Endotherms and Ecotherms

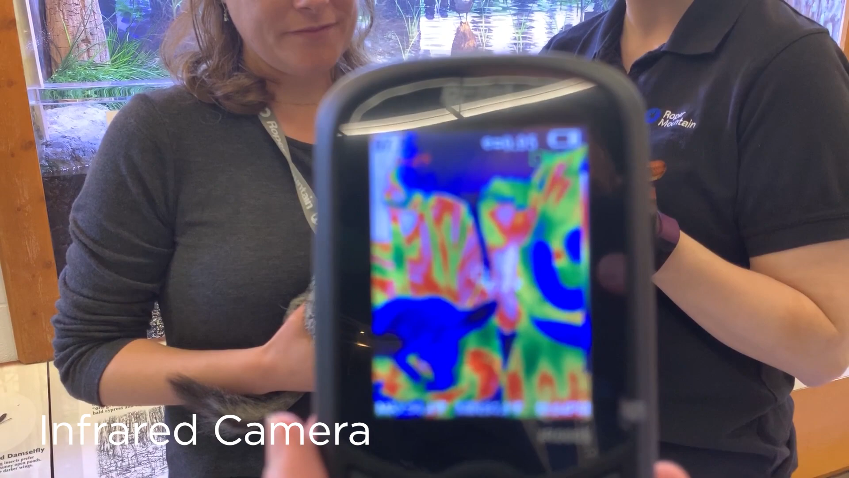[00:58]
especially contrasting the warm blooded animals holding them and you'll
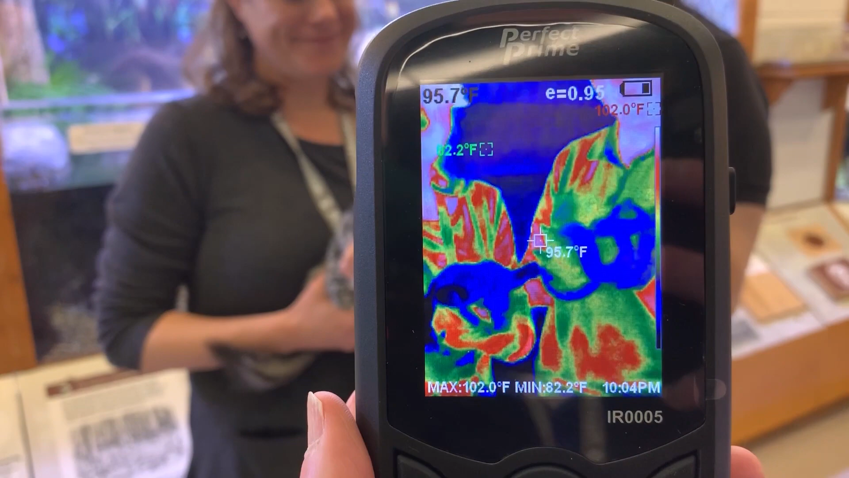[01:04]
On screen: spot 95.7°F, max 102.0°F, min 82.2°F
see different colors and I hope you notice maybe a difference with our snake here.
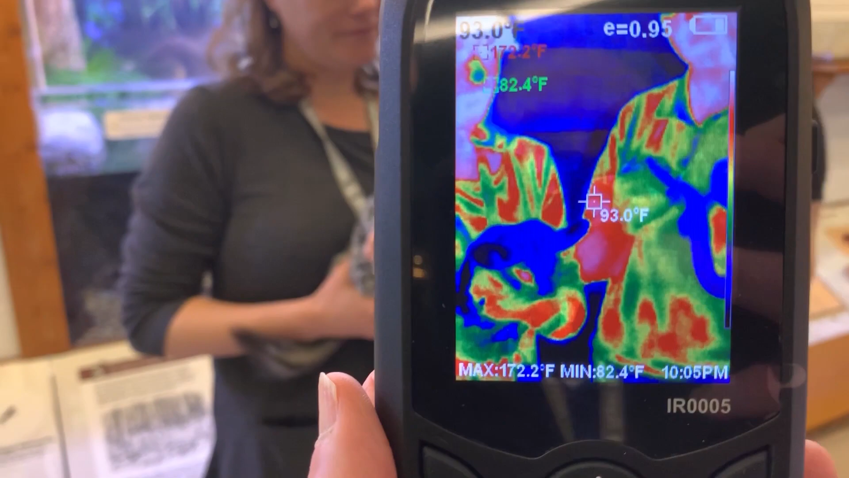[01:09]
On screen: spot 93.0°F, max 172.2°F, min 82.4°F
Look at the colors and we're going to talk about that more at the end.